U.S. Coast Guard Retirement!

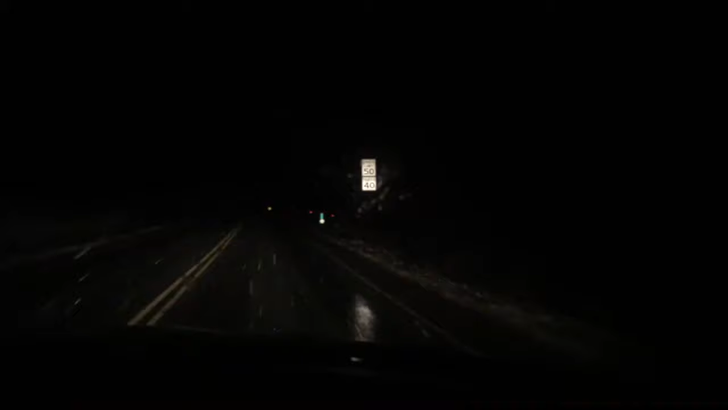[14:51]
Well, it's nighttime, but we have made it back to the farm. And here we are. We've been welcomed back to the farm by Snow.
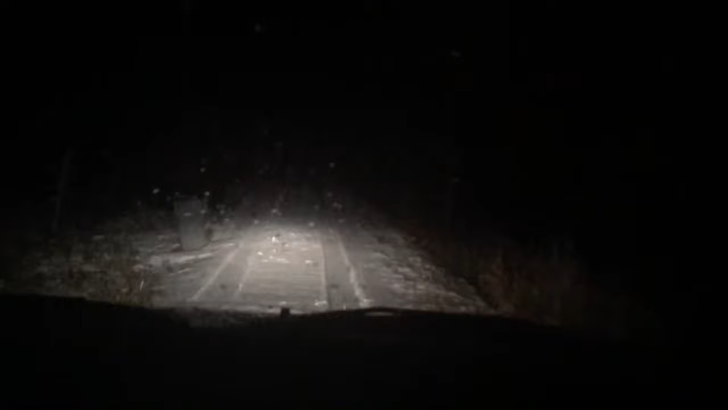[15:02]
All right, we just got back to the farm.